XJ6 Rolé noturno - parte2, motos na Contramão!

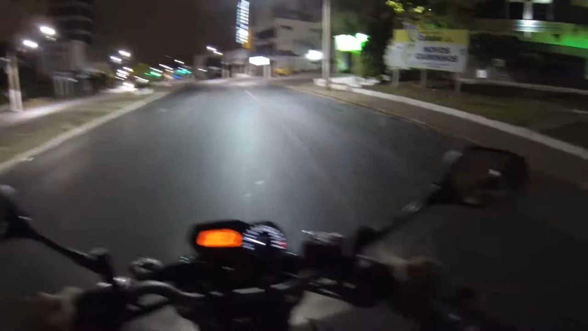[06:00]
Dois caras na contramão aqui, cara. Valeu-me Deus. Valeu-me Deus. Incrível, não?